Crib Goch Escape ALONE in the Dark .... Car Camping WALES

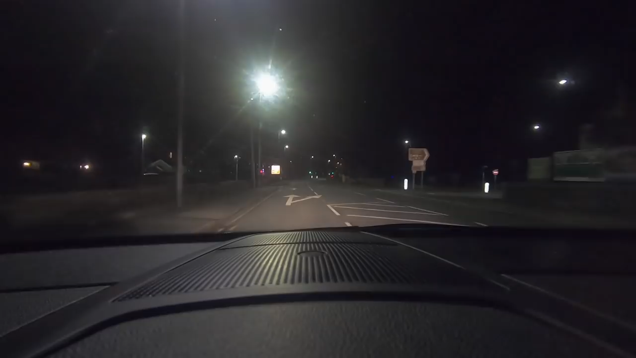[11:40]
The little old town of Llanberis then at the foothills of the Snowdonia Mountain. Pretty cool. Somewhere, there's a takeout. Let's do it. Let's find it. I'm so hungry. Oh.
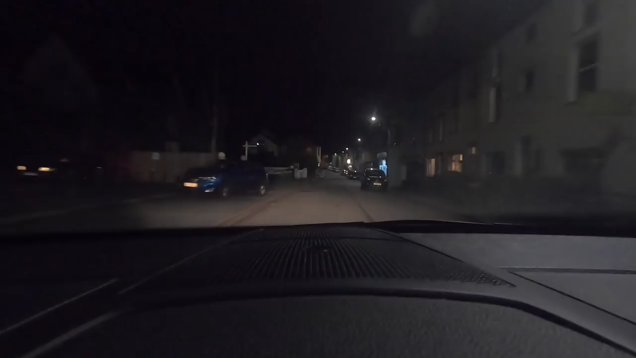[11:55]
Oh, I think I see it. I think I might even be able to park outside of it. Oh my days. Legend. Oh, amigos. There it is on the left. Alright. Right, let's go see how much grease I can muster up in one portion of food.
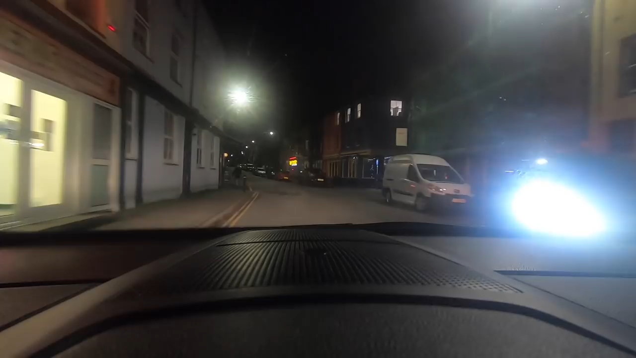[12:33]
Let's have a look. Yeah. Yeah, that's a good place for breakfast here on the left. Really good place. Don't know the name of it, but. Right. Let's find a little spot. You do? I mean, I could stay here overnight. Not being funny. Here's a spot. Could stay here overnight.
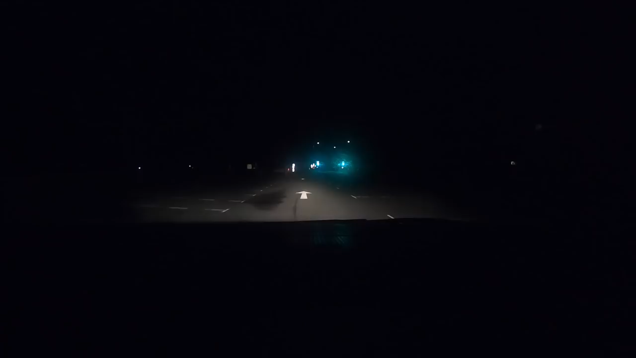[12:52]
Probably not gonna, but you could. Right, food time. Let's do it. Oh no, I've knocked the light.
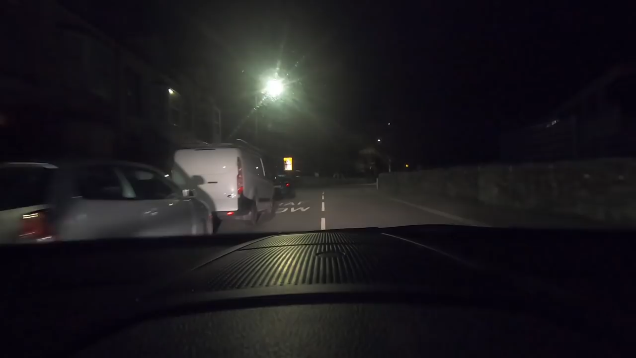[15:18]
It is Sunday night, like I say, but I'm getting a bit paranoid, if I'm honest. It's been a long day. Thing is, like, we're only 3 miles or 2.7 miles from where we're gonna be. It's not far, only 7 minutes. Oh, mate, this is well sketchy. We're 2 miles away and we're going through a council estate.
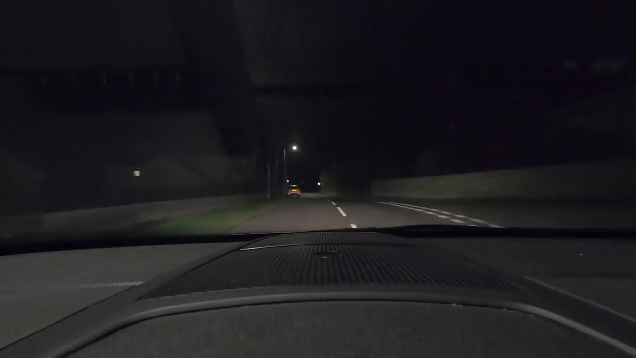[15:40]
This is not cool. It might not be a rough council estate, but it's a council estate. Oh man, this just does not look cool.